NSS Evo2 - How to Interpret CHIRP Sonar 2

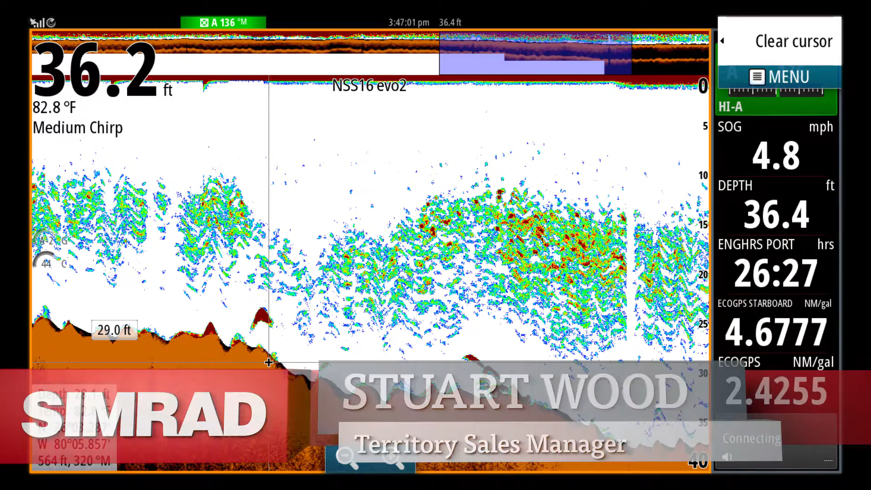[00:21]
On screen: water 82.8°F, speed 4.8 mph
Okay, we're just looking at a really nice screen capture here. We're on full screen sonar and as you can see we're in 36.2 feet of water, 82.8 degrees Fahrenheit temperature and we're in medium frequency chirp on board the Sportsman 312. We're seeing a temperature line and bait skills within the temperature line and we can see where the bait is more concentrated,
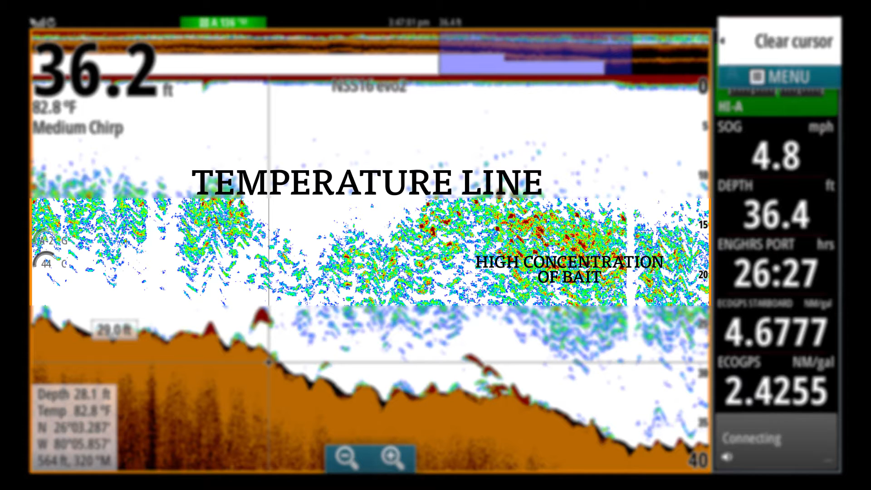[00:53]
On screen: water 82.8°F
where the colour is more intense or more red. And beneath we have some serious fish marks, some fish arches, which are highlighted in red as well, indicating that they're larger, stronger signal returns.
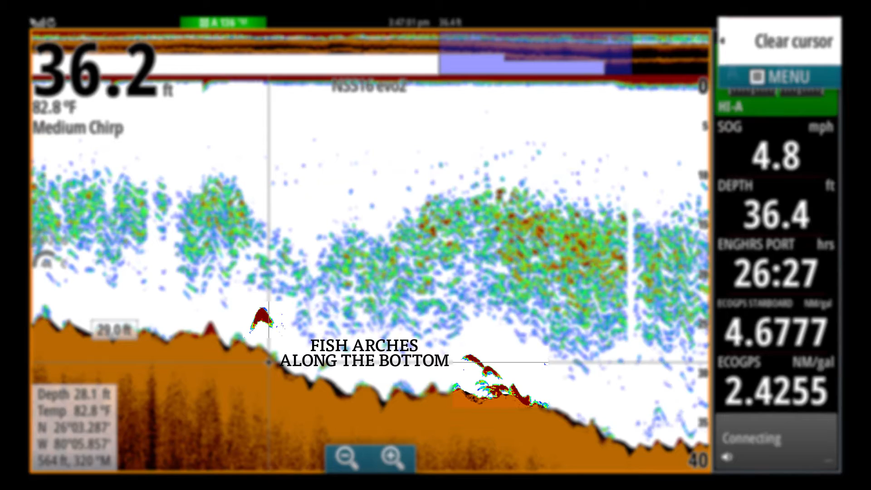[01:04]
On screen: water 82.8°F
That's a really classic chirp sonar screen. You'll note that this screen is actually frozen and how we did that is I scrolled back in time. I put the cursor, once I placed the cursor on the position, it froze the screen.